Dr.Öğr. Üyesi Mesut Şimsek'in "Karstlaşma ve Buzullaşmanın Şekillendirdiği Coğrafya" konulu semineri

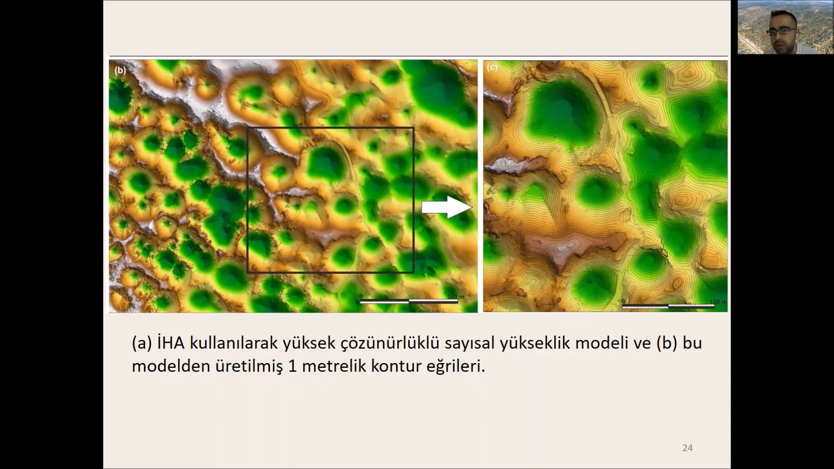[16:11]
Burada da örnekte gördüğümüz üzere 1 metrelik kontrol eğrilerinden oluşan İHA kullanılarak üretilmiş bir yüksek çözünürlüklü sayısal yüksek modeli var. Örneklem alanımıza Geyik Dağı kütlesindeki bir örnek alanı göstermek istiyorum.